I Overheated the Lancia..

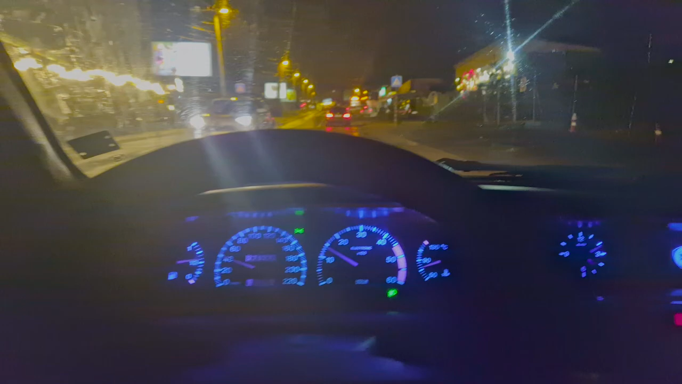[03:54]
Going uphill mostly so to see how well the
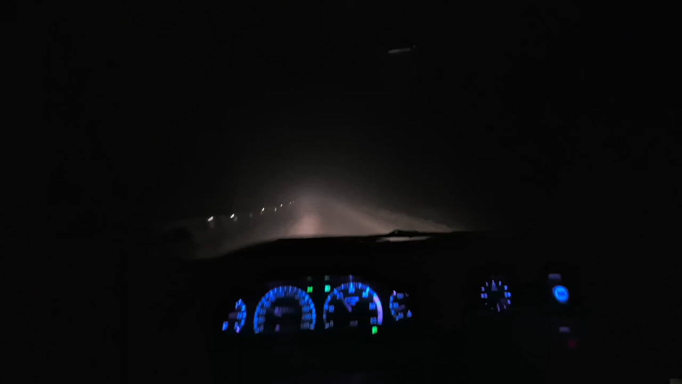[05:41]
You can see my epic headlights Well, then I was planning on doing some speedy driving to see if I can get the temps up
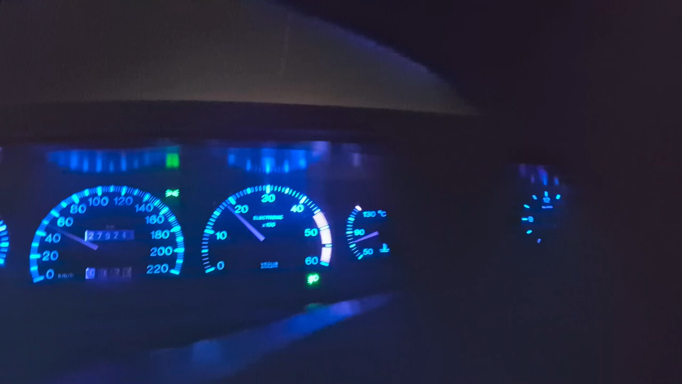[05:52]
Which are by the way hard stuck at about like fucking Like 70 or something. Yeah, you can see like the fog is uh A lot of fog Maybe too much fog.
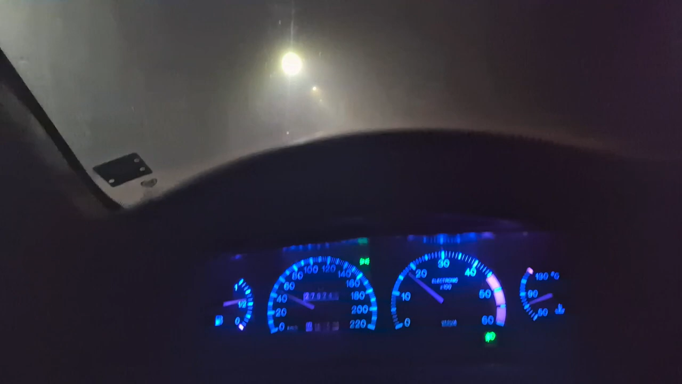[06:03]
What's what's happening here boys?
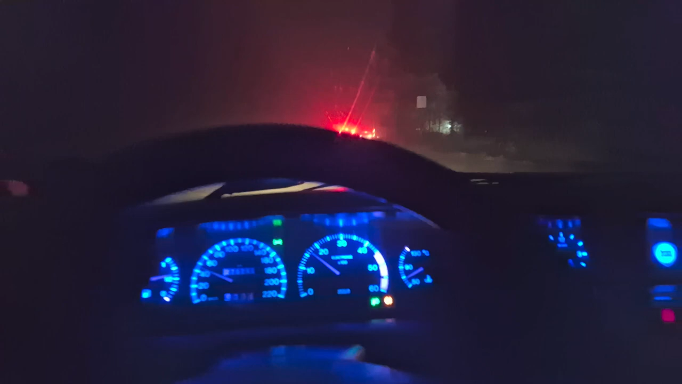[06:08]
Sadly thanks to the uh, fog I couldn't do much. The fog is dissipating here.
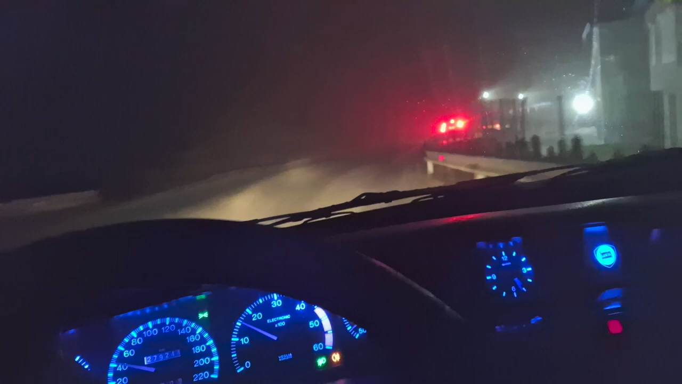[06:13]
Uh, we're going currently downhill and As uh, par par for the course bar to the course.